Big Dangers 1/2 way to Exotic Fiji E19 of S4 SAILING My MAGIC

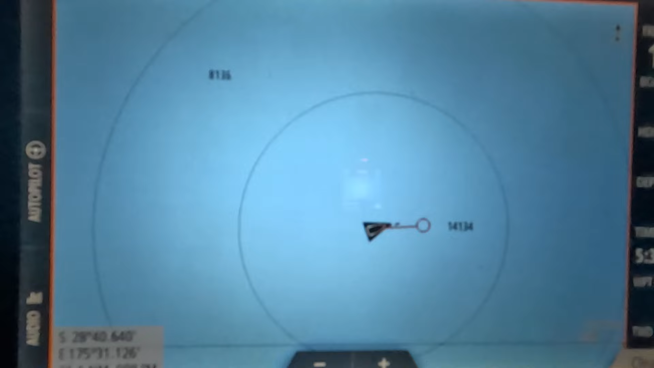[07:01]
you don't aim where you want to go, you aim somewhere else. This is a good example.
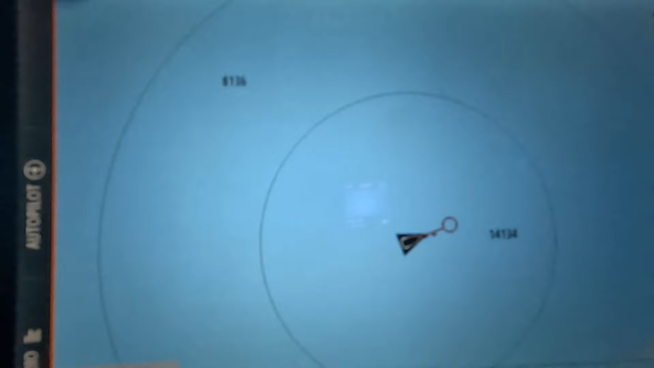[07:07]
I'm wanting to go almost due north, and I'm going almost due east.
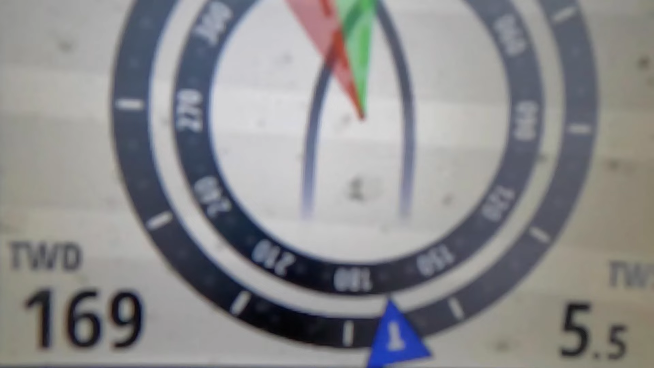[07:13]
You can see from this gauge in the bottom right-hand corner that the wind has dropped down to 5 knots, and the wind is coming in from behind me, which is a bad angle,
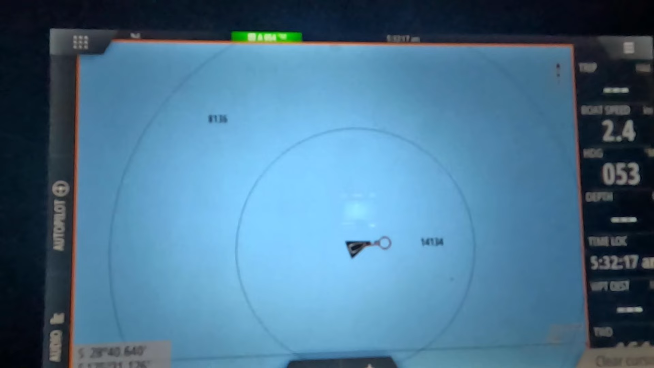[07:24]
and that's why I needed to turn east to
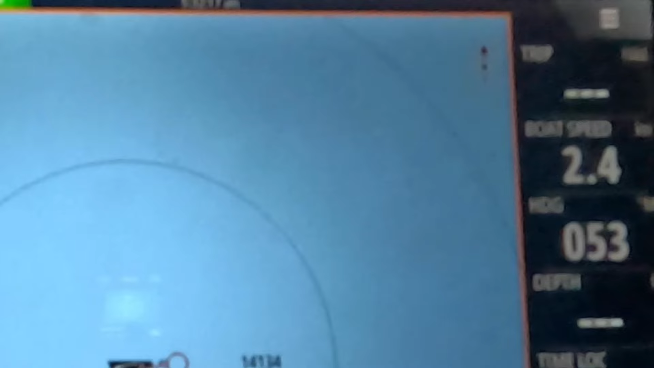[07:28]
accommodate that, but that gave me a boat speed of only 2.4 knots, which is really slow.
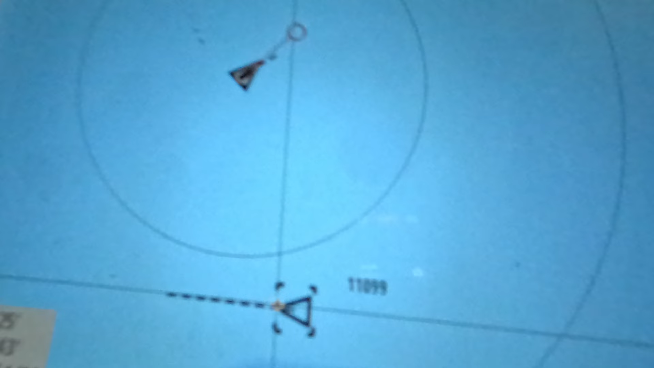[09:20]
It never got closer than about 13 miles away from me. And this is the first boat I've seen in 10 days, so it gives you an idea how big the Pacific actually is.
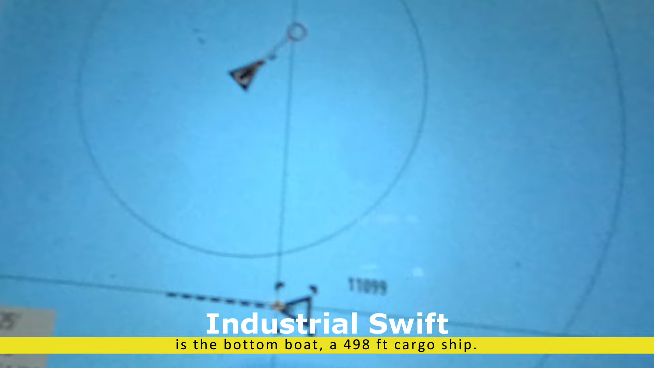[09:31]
Quite a few storms over this direction. You can see the rain streaking down to the ocean.